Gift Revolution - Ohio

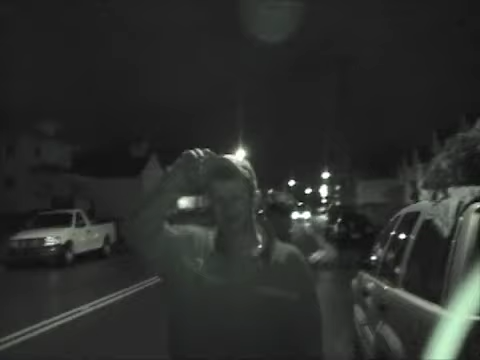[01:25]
Hi, I'm Woody Blocker. I'm out here in Springfield, Ohio, delivering Christmas trees.
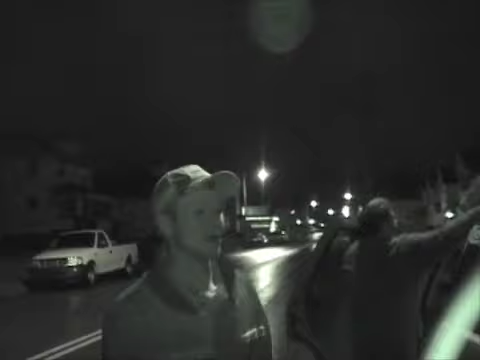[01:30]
We're just loading some trees up on top of a car right now to go deliver to a few more houses here in Springfield.
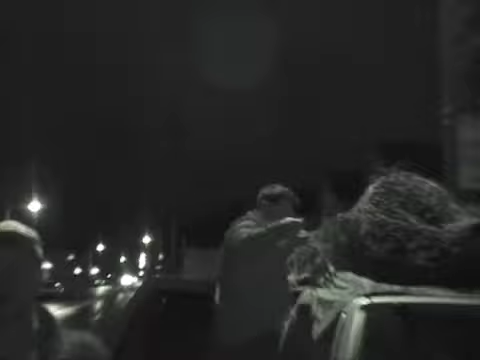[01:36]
Hopefully, we can make some of this Christmas, and hopefully, we'll have some more good stories to hear.
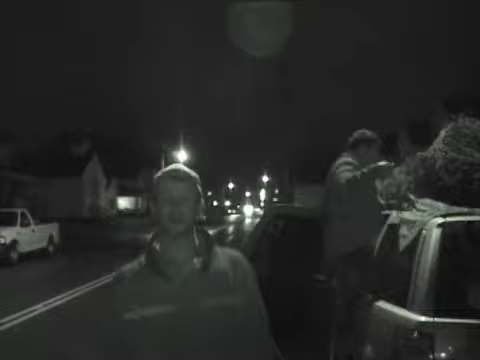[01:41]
Awesome. Here they are.
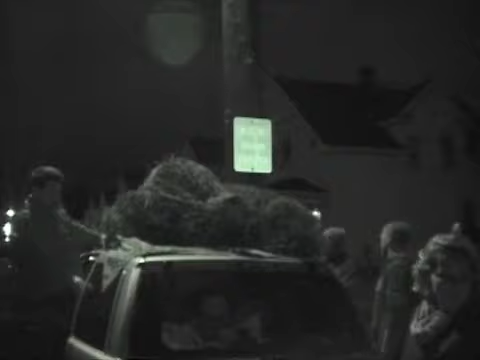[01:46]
Tying them on. Here we are, coming to a new house.
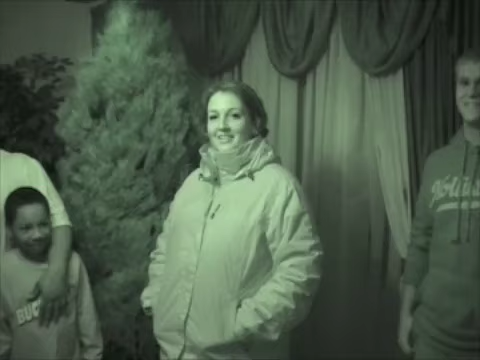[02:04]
Here we are at another house, just blessing another family, and we have Joe and JJ here, and this is their live Christmas tree.
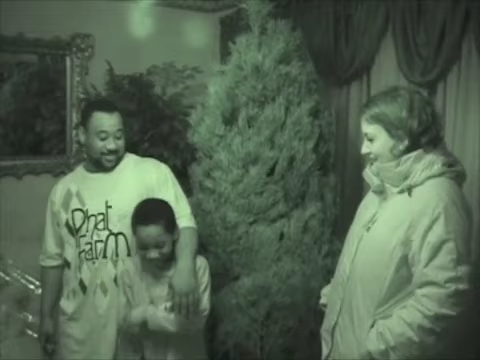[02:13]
So, what are you looking forward to for Christmas? What are you excited about, JJ? I don't know. You don't know? All right. What are you looking for Christmas? Right. Come here.